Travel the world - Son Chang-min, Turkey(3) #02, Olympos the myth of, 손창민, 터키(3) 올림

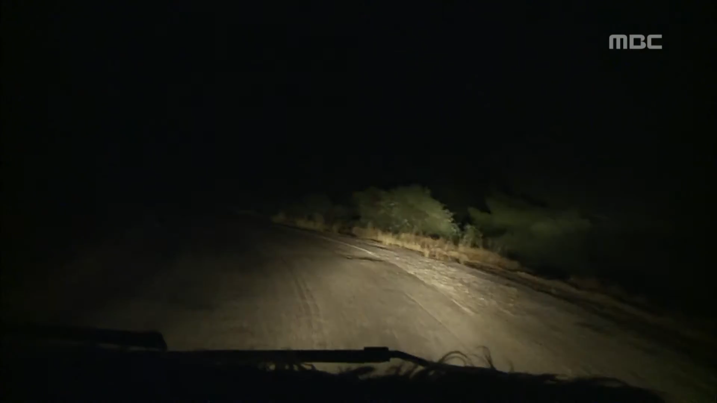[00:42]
이정표도 가로등도 없는 어두컴컴한 산길. 오직 자동차 불빛에 의지해 전설 속 신비의 땅 키메라에 도착했습니다.